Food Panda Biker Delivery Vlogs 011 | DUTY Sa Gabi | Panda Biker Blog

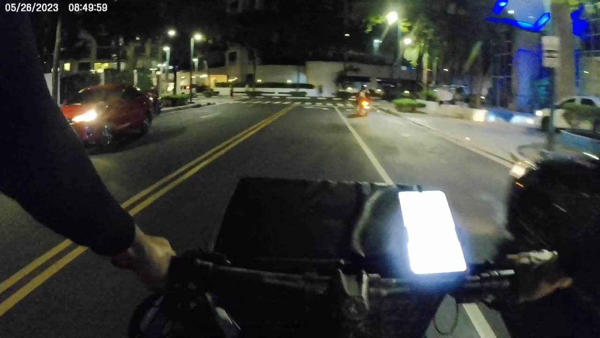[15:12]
Diyan lang yung konto ni Costa Dore, oh. Pwede na, lakarin na natin, eh.
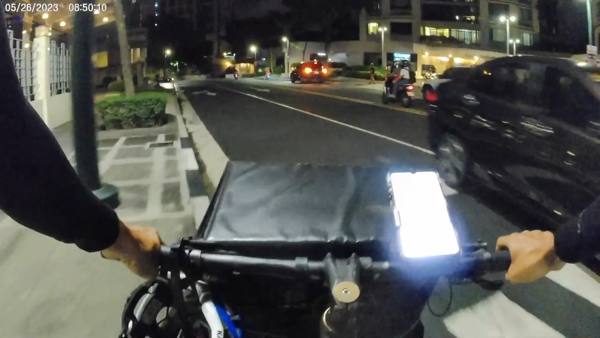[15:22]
Diyan lang, oh. Ito, tanaw na, oh. Itak-tita na na dalawang pata ko, oh. Spanish Bay. Ayan daw.